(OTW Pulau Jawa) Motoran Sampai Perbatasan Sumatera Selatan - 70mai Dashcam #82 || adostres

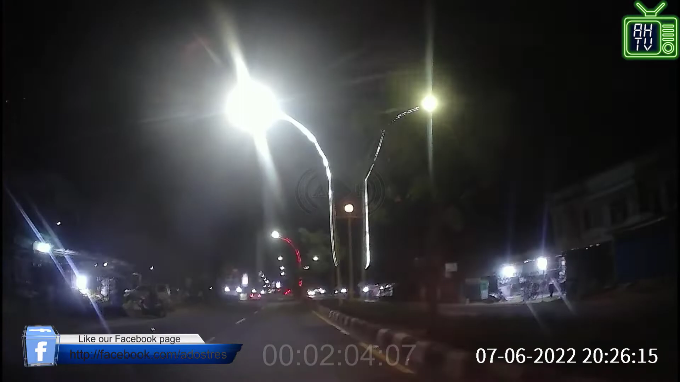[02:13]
Stopping tadi tunjukkan kereta apa emang. Oh iya oh tengok nih BK ini gue bilang iya gitu. Nah ini